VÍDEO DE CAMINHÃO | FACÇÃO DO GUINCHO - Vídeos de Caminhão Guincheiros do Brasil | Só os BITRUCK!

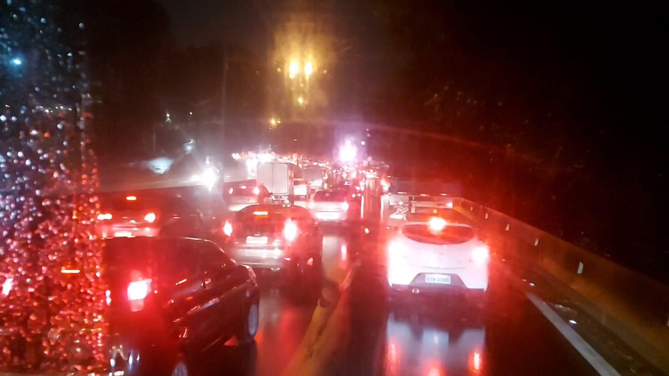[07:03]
bora, bora, bora, bora, bora, bora rapaziada solta o pé do freio libera o trânsito bora trabalhar fazer o dia render girar a economia não tem como nosso parceiro Diogão tá aqui atrás também vai descer comigo vamos no lugar lá pra baixo no lugar não nós vamos pra baixada juntos ó homem